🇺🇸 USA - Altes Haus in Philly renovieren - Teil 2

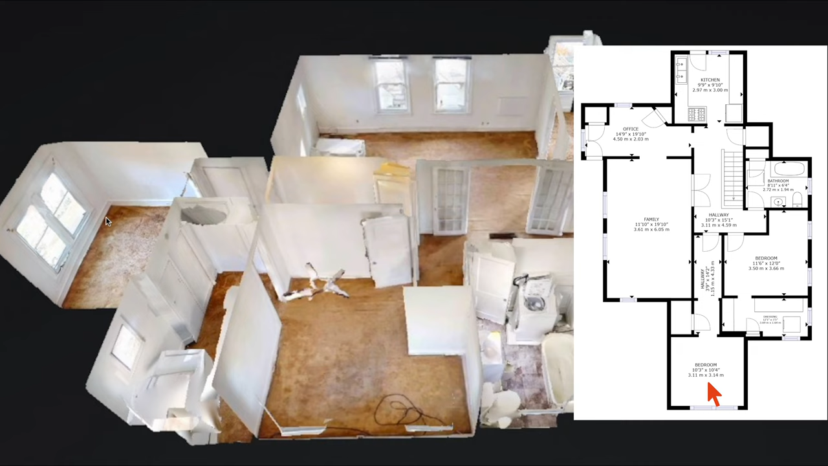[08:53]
über der Terrasse Zwei Fenster nach vorne Aber niedrige Deckenhöhe Kleines Layout Kein Schrank Gar nicht So, was macht man jetzt mit diesem Layout? Wie kann man jetzt dieses Layout nutzen Um das irgendwie
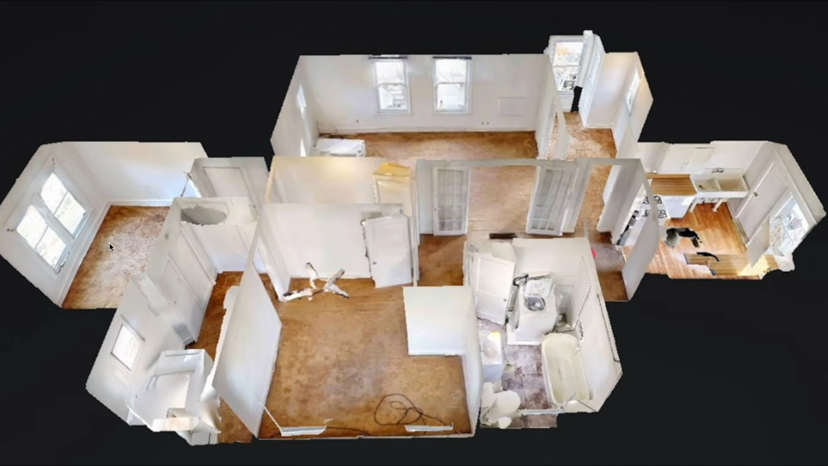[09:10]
so zu strukturieren Dass es auch wieder nutzbar ist Dass es auch irgendwie wieder für neue Mieter Sinn macht Weil ganz ehrlich, in dieser Form ist es sehr, sehr viel verschwendeter Platz Eine Menge unnütze Türen überall Kein Layout, was irgendwie Sinn macht Das muss jetzt umgebaut werden Selbstverständlich gibt es von dieser Baustelle auch eine 360-Grad-Aufnahme Wie du hier siehst Das heißt,
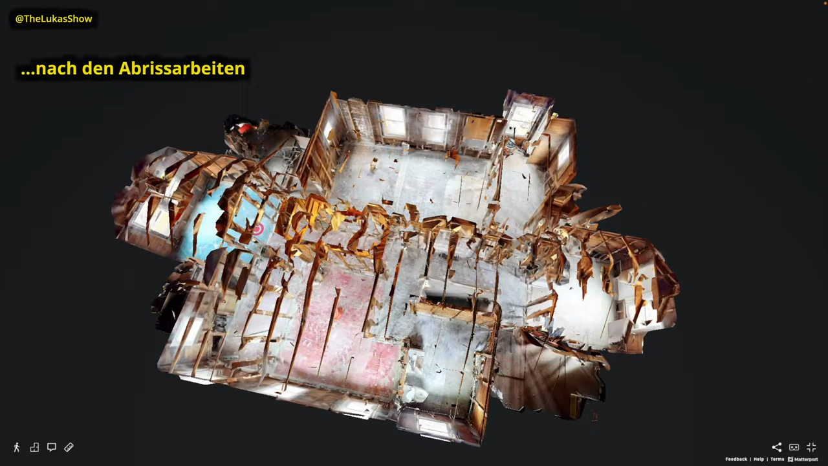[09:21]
ich habe jedes Zimmer Nach dem Plastering und der ganze
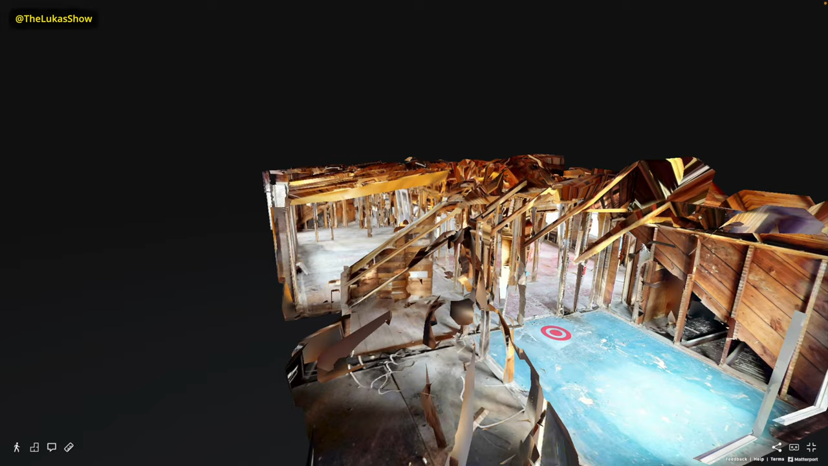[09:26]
Schrott Die ganze Isolierung Alles raus war Auch mit der 360-Grad-Cam gescannt Und da wird dieses Baustellenmodell
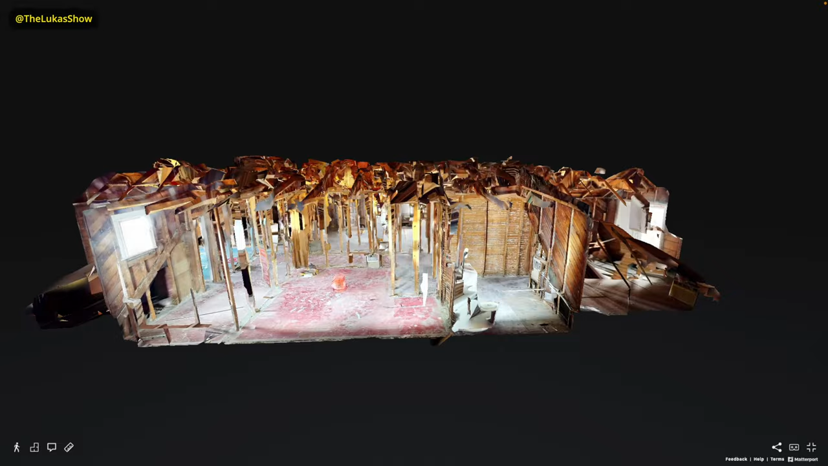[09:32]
draus berechnet Das sieht auch ganz gut aus Wenn wir uns das von oben jetzt hier anschauen Der rote Punkt Das ist über der Terrasse Das heißt, wir haben hier zwei Fenster nach vorne raus Wir haben hier einen toten Platz über der Terrasse Nochmal hier auf der anderen Seite Und auf der gegenüberliegenden Seite der Wohnung Haben wir hier hinten die Küche Das ist der Kücheneingang Dann sind wir von der Küche hier rechts in diese Breakfast-Frühstücksecke gegangen Hier war das alte Wohnzimmer mit dieser schönen Doppelglas-Schwingtür Dann haben wir hier diesen ganz langen, dunklen Flur gehabt Hier war das Badezimmer Hier das Schlafzimmer Hinten dran der begehbare Kleiderschrank Das heißt,
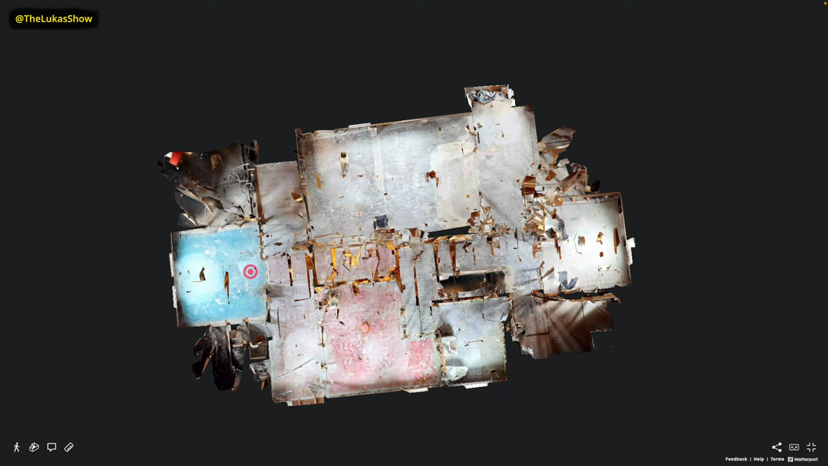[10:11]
hier stand dieser Trockner Und hier auf dem Flur war dann genau das hier alles dunkel Das heißt, die Wand war zu, die Wand war zu Hier war noch ein anderer Kleiderschrank Und so war das Layout von diesem Apartment Wenn wir uns das jetzt mal im Apartment anschauen Gehen wir mal rein Und zwar hier das Schlafzimmer über der Terrasse Da sieht man schön,